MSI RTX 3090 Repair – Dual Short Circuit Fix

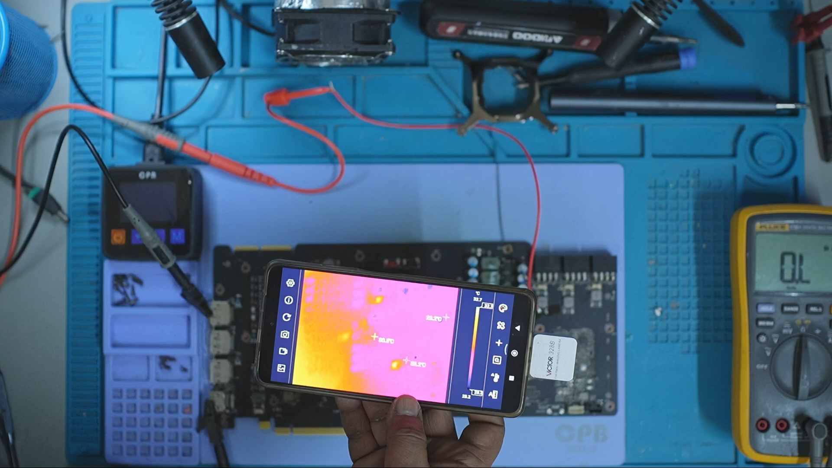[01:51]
I injected 1V at 4.5A and under the thermal camera, one of the MOSFETs lit up. That's a culprit. I marked it for removal.